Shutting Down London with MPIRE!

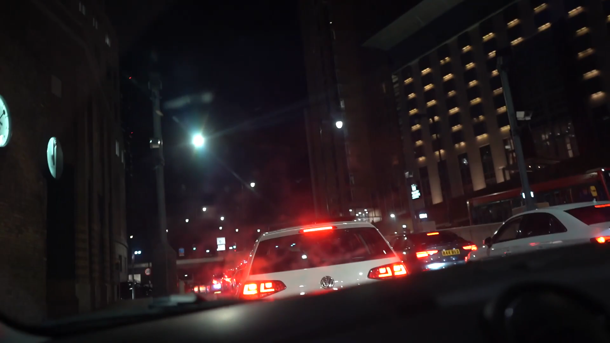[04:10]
And we're stuck in traffic. We've been here for like 5-10 minutes. Good news is we have a great view of an R34. R34? Yeah. R34. He nearly rear-ended it.
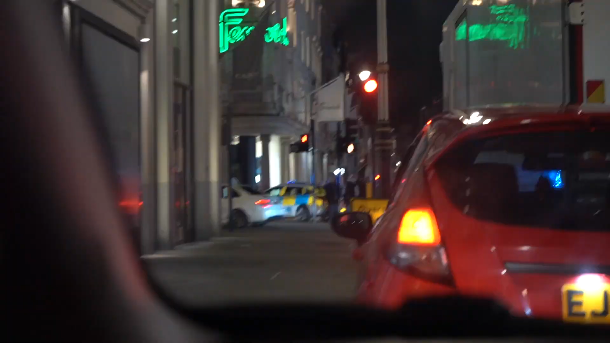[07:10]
So the police have currently shut the road. They just blazed out. So we're on the curb.
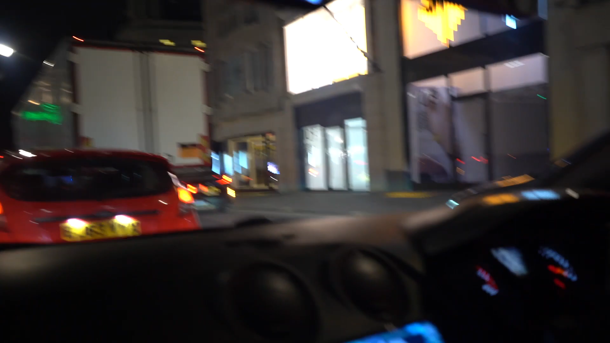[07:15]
They just cut straight down the middle. And we have no clue what's going on. We've been sat here for about 5 minutes.
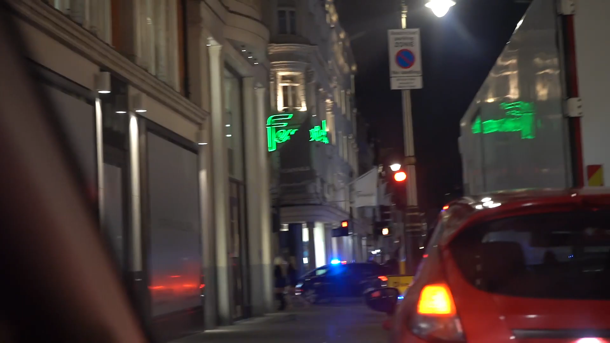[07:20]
So this isn't going very well.
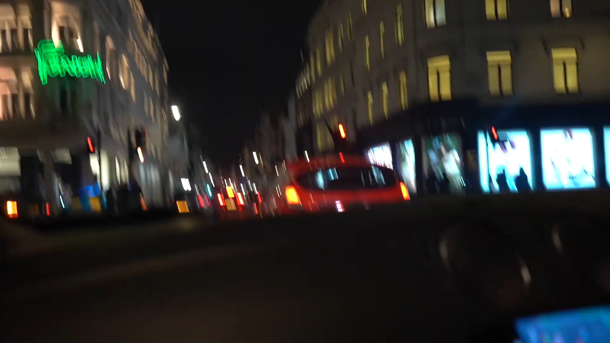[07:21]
I ain't got a clue what's going on, bro. There's feds everywhere.
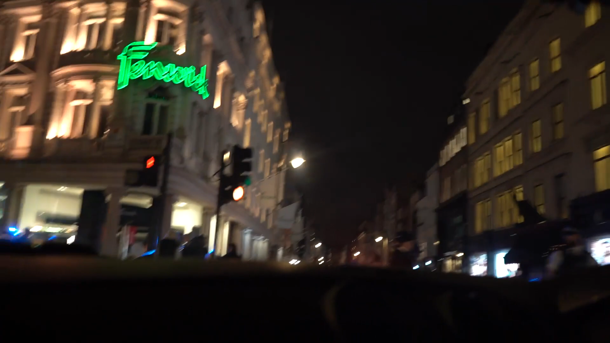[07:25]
They pulled over everyone. What the fuck? What has happened?
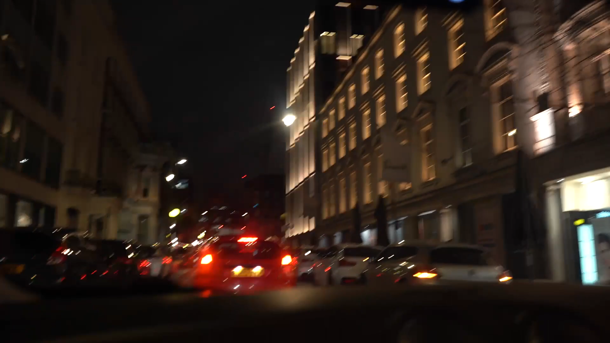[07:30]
Everyone's pulled up over here. Oh, it's cracking. There's some nice cars. Yeah, we have no idea what's going on. I am so confused. We sat there for about 5 minutes. So I'm happy to move now.